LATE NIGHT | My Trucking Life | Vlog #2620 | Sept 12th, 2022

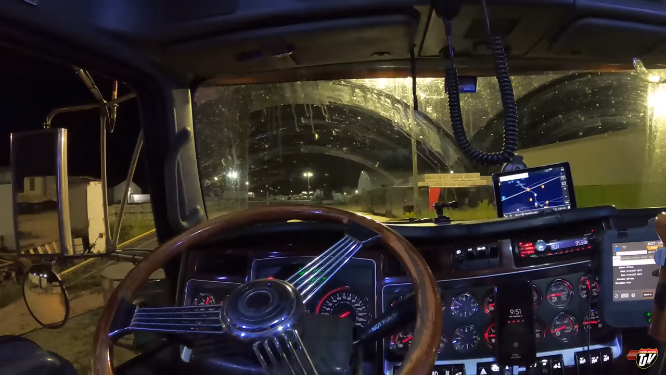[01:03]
I washed the truck myself before I left and I forgot to wash the windshield and the top of the hood
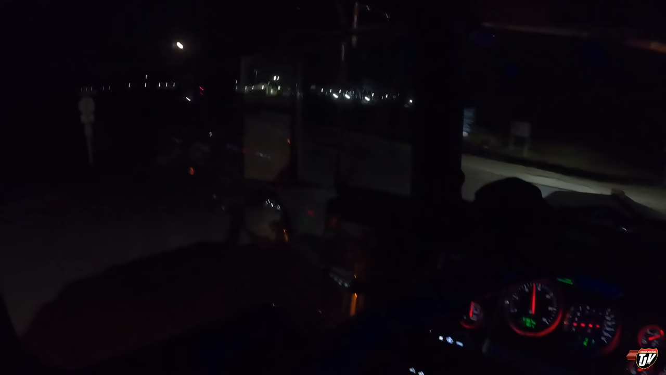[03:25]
trucking into the dark of the night hopefully not hitting any bears there's
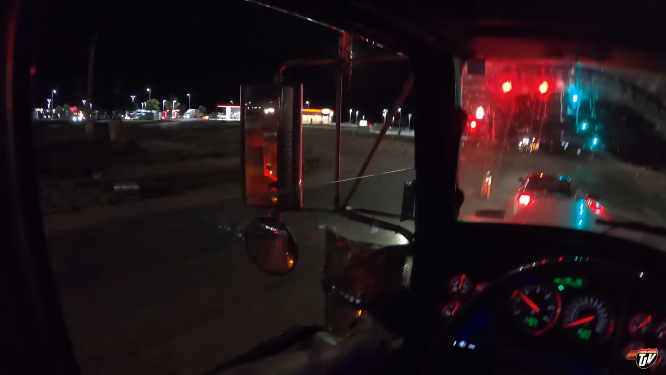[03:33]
deacon's corner right there and we got the green light hey
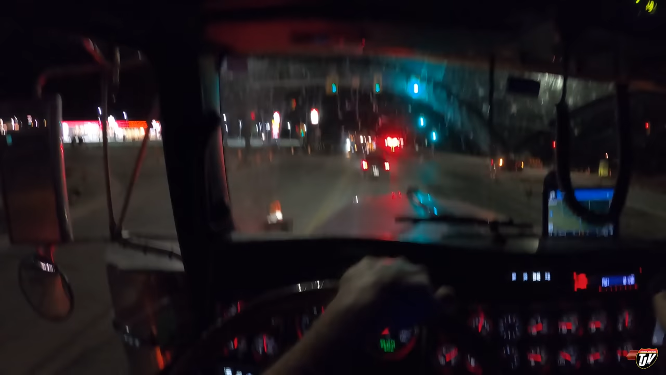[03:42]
better be a long enough green that i can get through sometimes they make don't so short there we go fuel pumps are right there
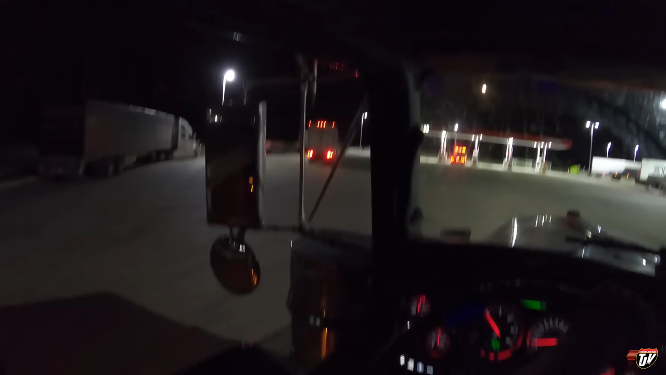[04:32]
going in circles oh no he just wanted to wants to park over there he's probably scared that i was going to take that spot i'm gonna race in front of me oh well no i'm not parking here bud
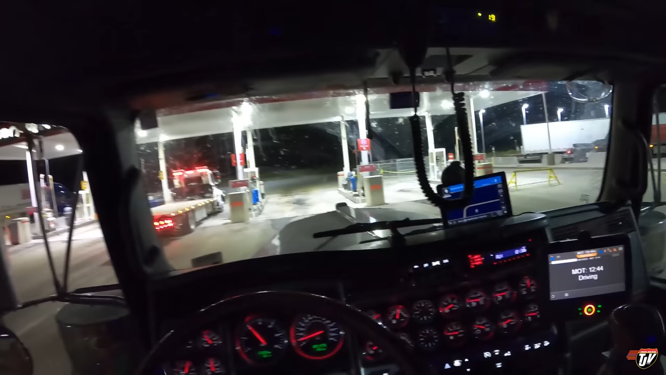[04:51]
well all the way to kenora just need some go-go juice and some food i forgot my bread at home i usually have bread to make sandwiches with i have to buy some more bread